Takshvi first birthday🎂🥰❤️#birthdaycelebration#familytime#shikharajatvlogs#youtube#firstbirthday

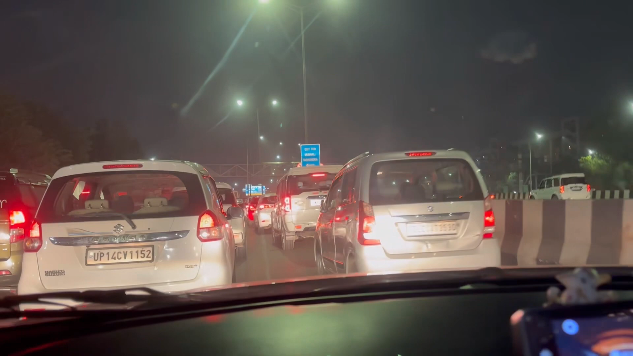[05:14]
हुजे केक कटिंग है और इतना ट्राफिक लगा हुए बही